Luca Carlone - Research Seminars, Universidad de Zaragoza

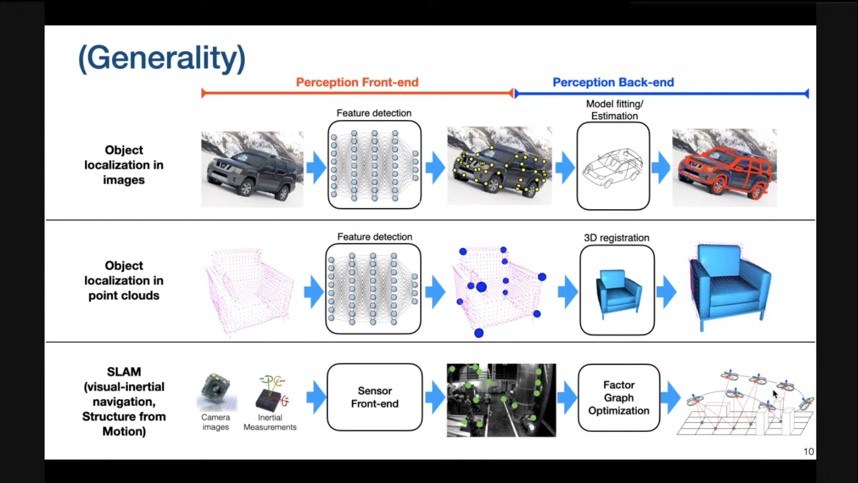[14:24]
of the environment roughly speaking is figuring out a map of the environment so hopefully i convince you that perception the split within perception from 10 and perception back end is fairly general but you know let's go back to our running example let's talk again about image based object object localization and let me spend a slide to discuss what
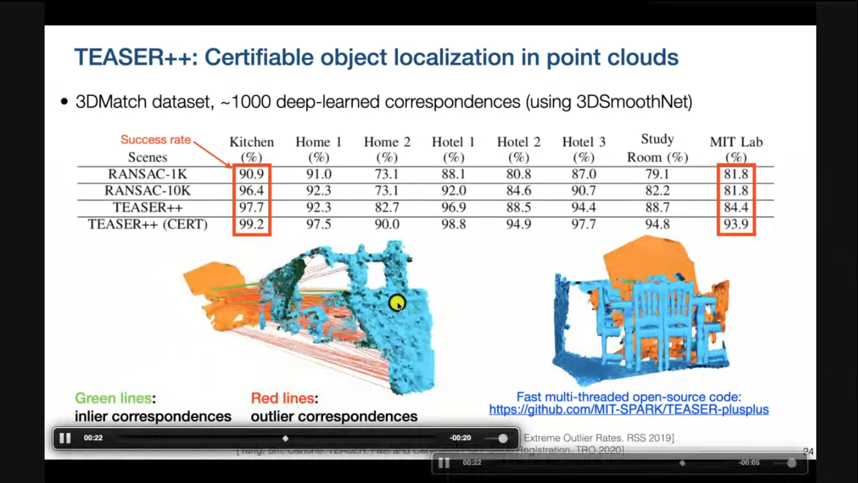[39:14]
and i'm considering a realistic problem in which you have real rgbd scans and we're using deep learning based feature matching and like you know in the table
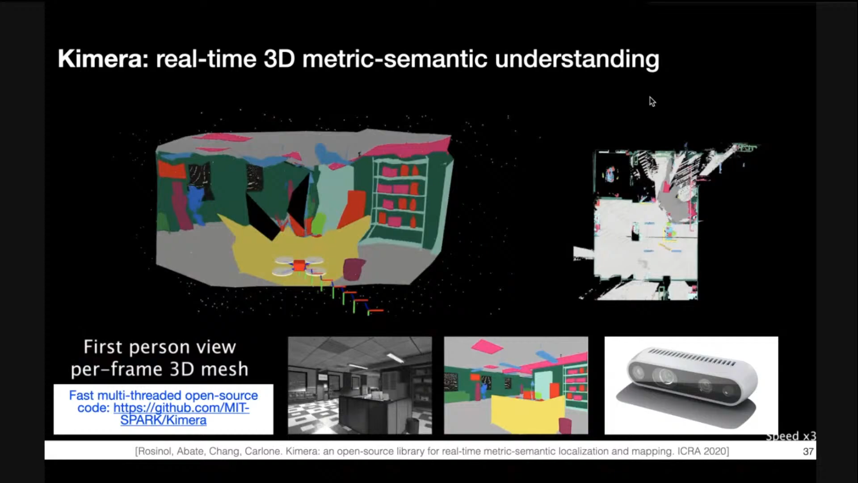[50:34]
the first one is chimera which is a real-time 3d metric semantic understanding library so let me pause the video for a second um the input to chimera is just a set of images so like you know the image is collected by a standard camera like the integral sense and the output of chimera is about creating a 3d mesh like in a mesh model of the environment where each phase of the mesh is labeled with a semantic meaning okay so the colors that you see here are not real colors they correspond to
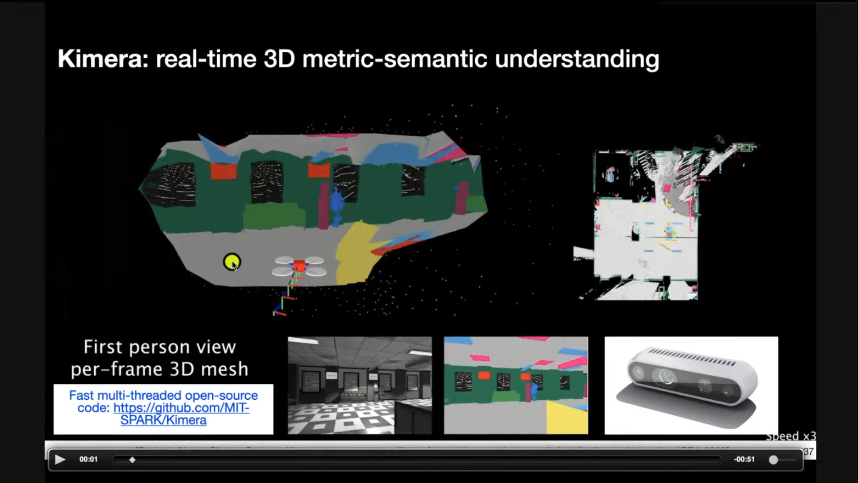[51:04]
different labels for example gray is the ground light green is the couch dark green are the walls and so on so chimera is essentially going
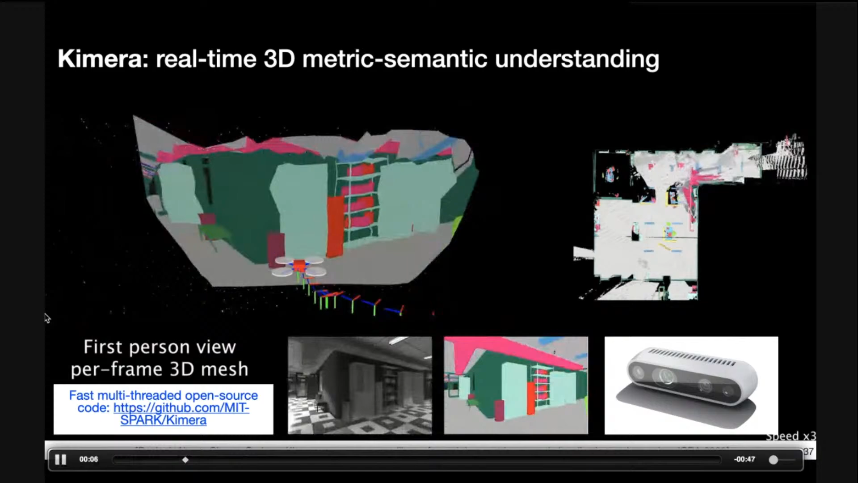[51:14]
beyond understanding the semantics in 2d and is getting like you know at the same
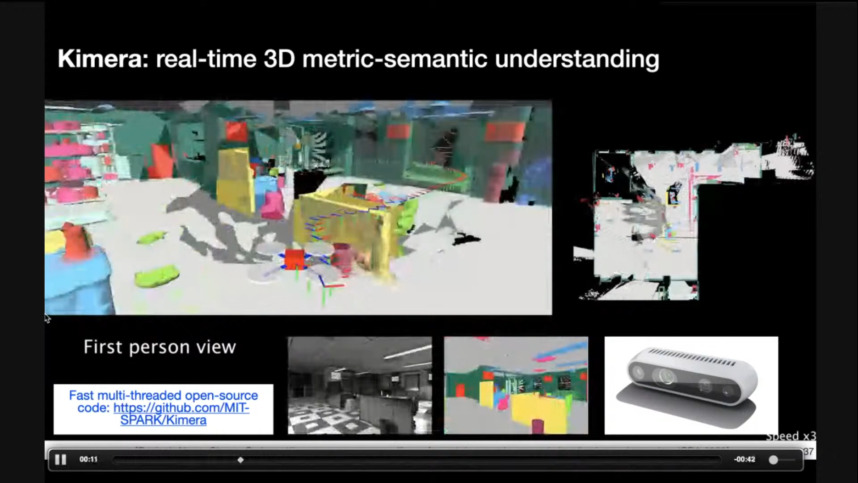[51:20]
time a 3d reconstruction of the environment in a semantic understanding of the environment in real time
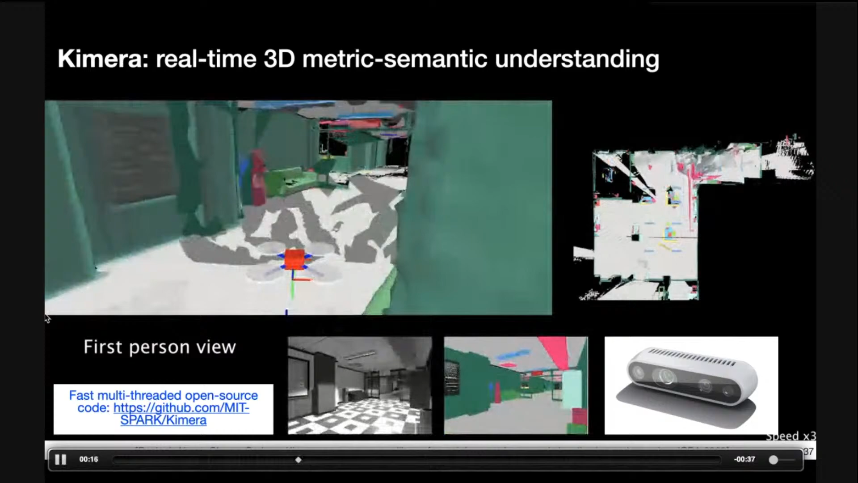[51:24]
um here like you know i would like to see maybe a couple of things about the
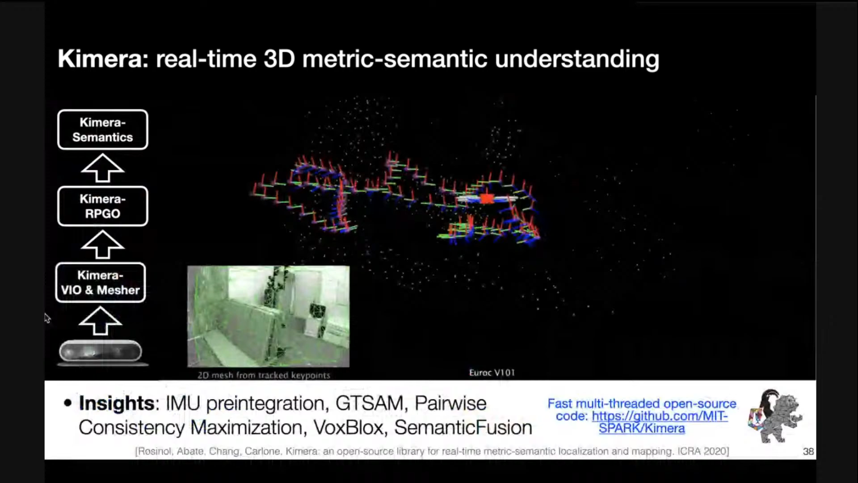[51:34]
blocks you know that we are implementing in chimera chimera is implementing state-of-the-art approaches for uh visual inertial geometry slam and post graph optimization and then
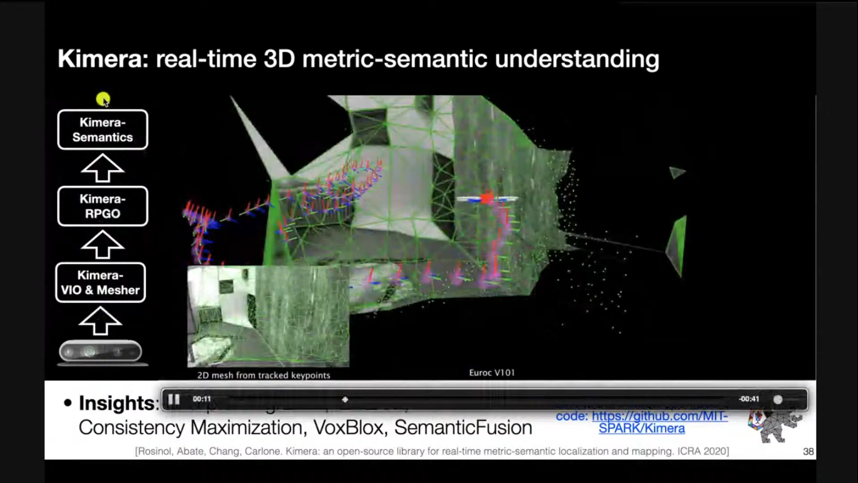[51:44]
some like you know dense semantic mapping uh is really collecting a number of state-of-the-art
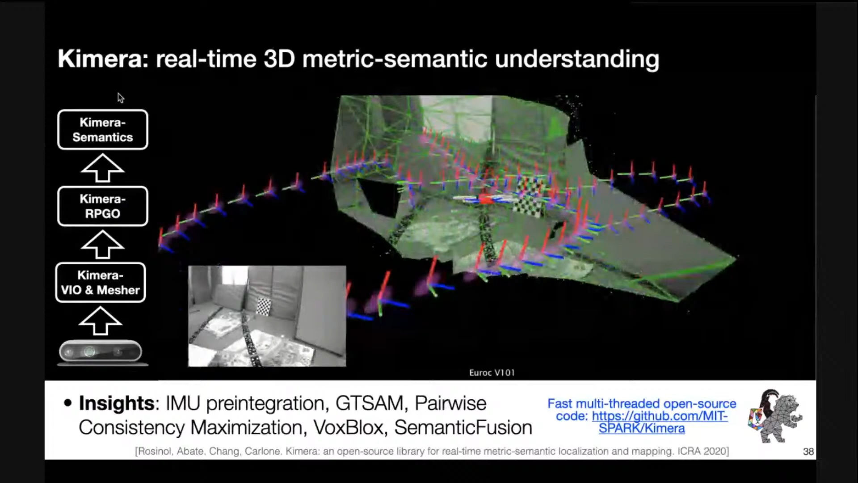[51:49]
approaches and the nice thing is that this runs in real time on cpu so there is no gpu
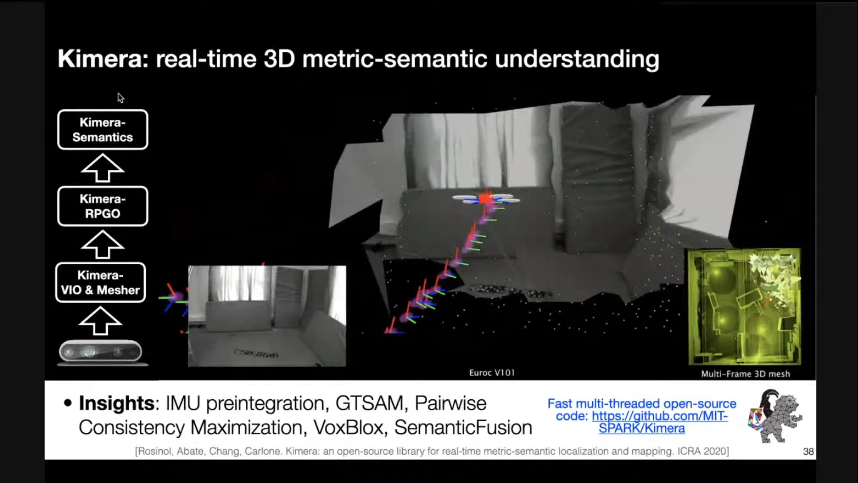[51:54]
involved in uh in chimera and uh you know roughly you can see that there is some the robot is starting a completely unknown environment is able to estimate
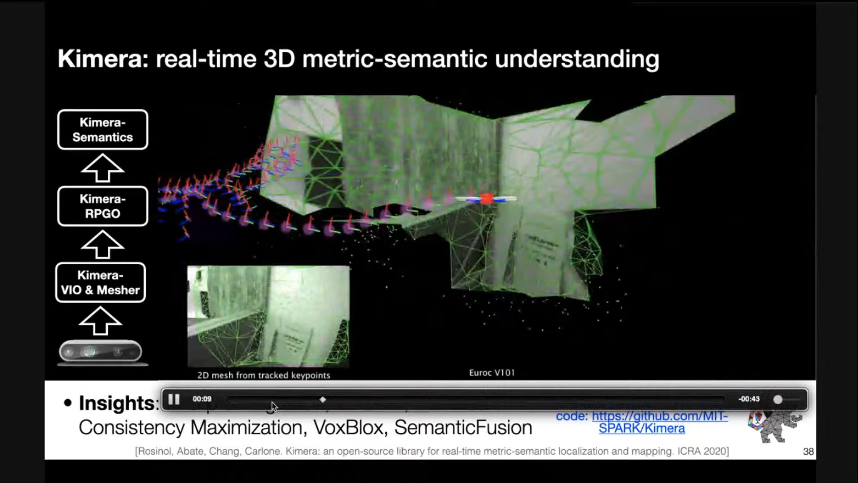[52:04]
his own trajectory and is able to reconstruct this mesh of the environment in real time and then this mesh is slowly integrated into a 3d model which i believe you will see at the end of the of the video